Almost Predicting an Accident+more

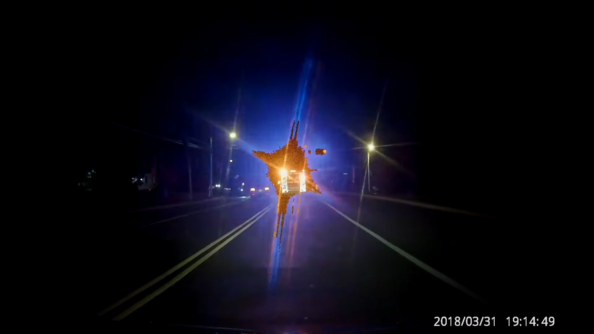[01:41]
I'm going 40 miles per hour in the 50, come on, you can speed up and move over. Oh my gosh.
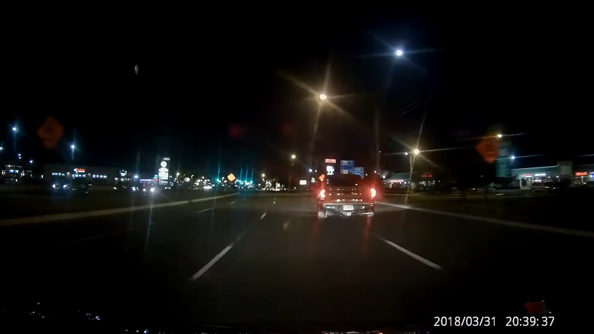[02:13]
Let's not stop here. Let's just not stop. Let's just not stop. Let's just not stop. Let's just, let's just not stop. Fucking asshole. You're just a fucking asshole, you know that? Let's just be a fucking asshole. Oh my god. Yay! Fucking asshole. Oh fuck.